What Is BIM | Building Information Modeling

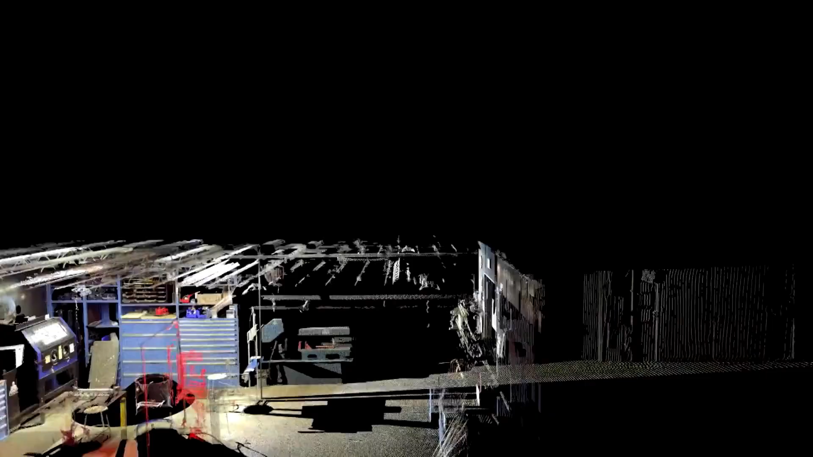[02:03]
Meanwhile, laser scanning and reality capture filled BIM models with precise, abundant data, saving time in project preparations, and clash detection made it possible to automatically locate on-site clashes,